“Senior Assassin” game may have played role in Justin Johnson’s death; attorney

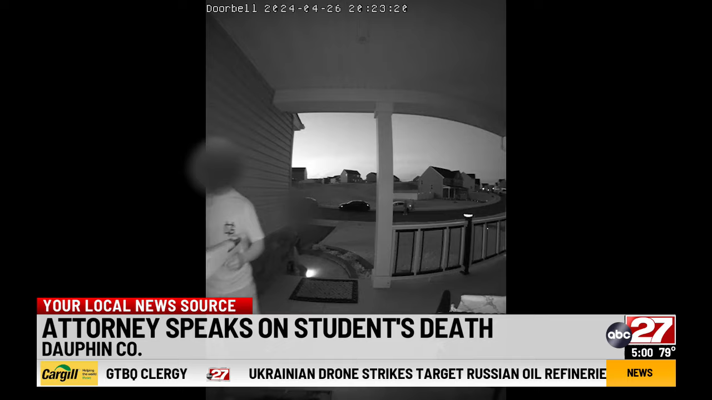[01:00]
It's our belief that when Justin saw this person jump out and start to run towards him,